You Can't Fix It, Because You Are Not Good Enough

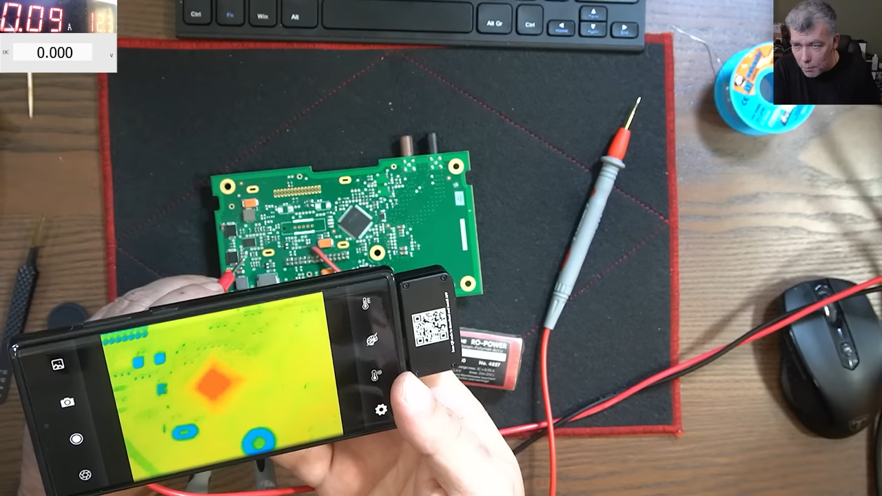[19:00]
it's not hot, it's not warm, we can see the power supply chip, which is there, yeah, which is on and working, so everything seems to be fine, but my chip doesn't want to speak on those two lines,